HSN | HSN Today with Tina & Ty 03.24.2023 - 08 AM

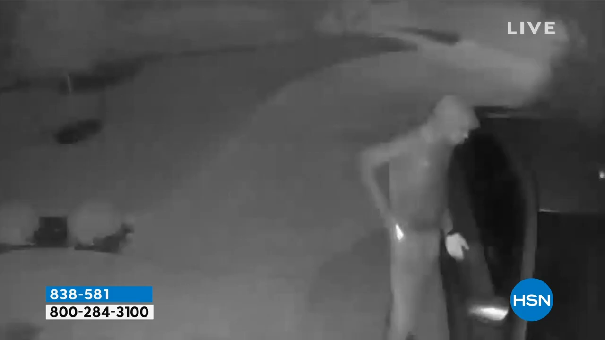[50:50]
nannies in my house i want to be able to see the kid everybody has a different reason but this uh somebody in my neighborhood put their camera footage up somebody was going through all of our trash cans yeah i don't know what they were looking for it's fair game
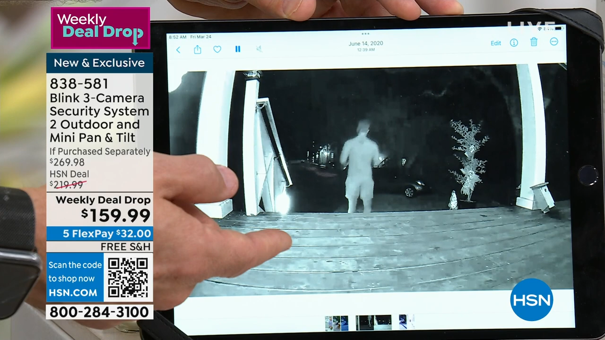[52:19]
something in the car it sees me in the dark the porch lights came on eventually and you notice it calibrates back to that full